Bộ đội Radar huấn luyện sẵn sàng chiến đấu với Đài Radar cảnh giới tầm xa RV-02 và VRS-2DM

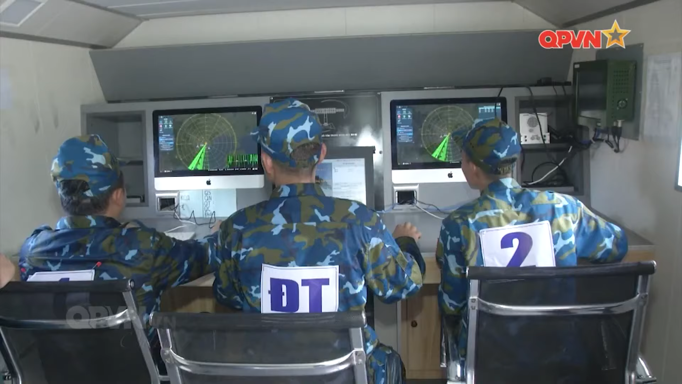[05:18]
đặc biệt có thể phát hiện mục tiêu làm máy bay tàng hình thế hệ mới và hoạt động trong mọi điều kiện loại hình thời tiết.